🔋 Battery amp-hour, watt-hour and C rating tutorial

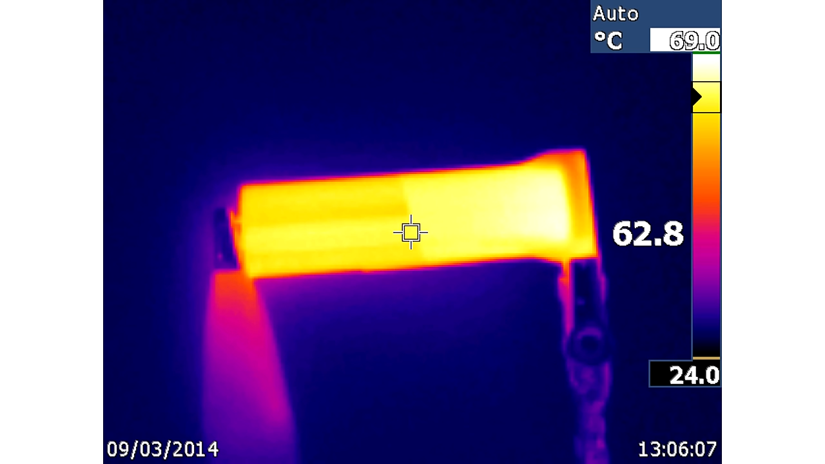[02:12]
On screen: scale top 69.0°C, scale bottom 24.0°C
And it's heating up a lot. Let's google the datasheet of the battery and see what the limitation is. Take a look at this.